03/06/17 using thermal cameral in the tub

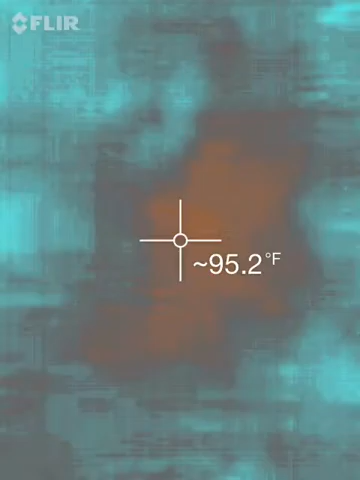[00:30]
On screen: spot 95.2°F
I'm gonna move my feet so you can see. So there's an electrical line that goes underneath the tub.
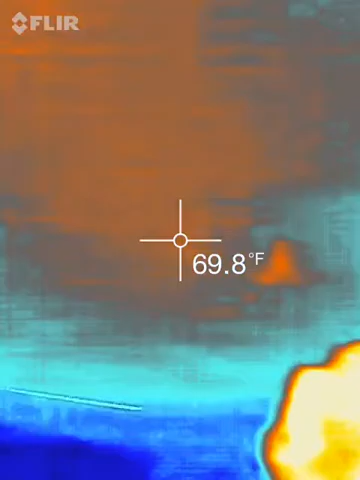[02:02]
On screen: spot 69.8°F
You can see where I threw the water.
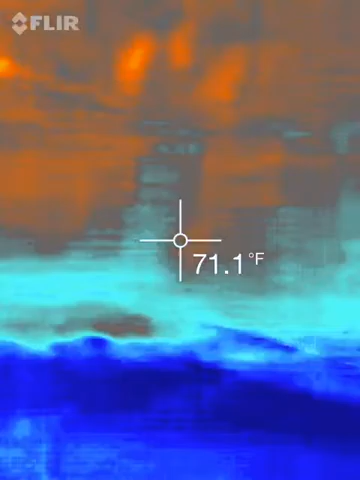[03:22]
On screen: spot 71.1°F
So this is the tub, that's the bathroom.
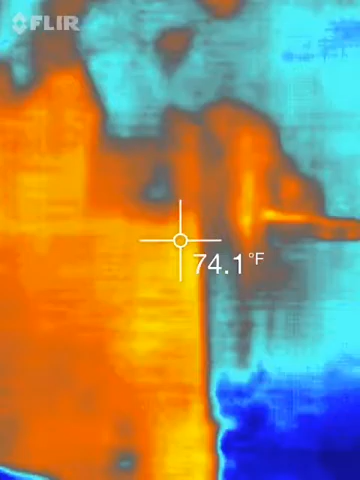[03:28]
On screen: spot 74.1°F
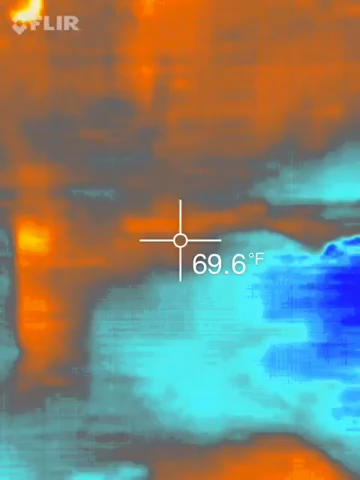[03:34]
On screen: spot 69.6°F
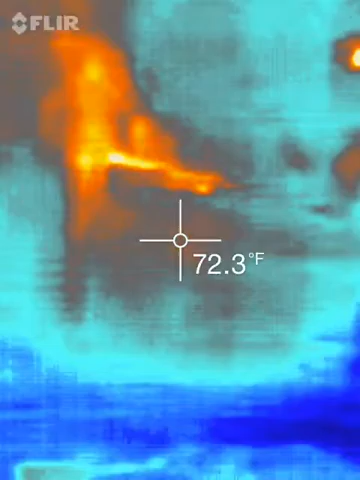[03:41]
On screen: spot 72.3°F
This is the energy in the bathroom.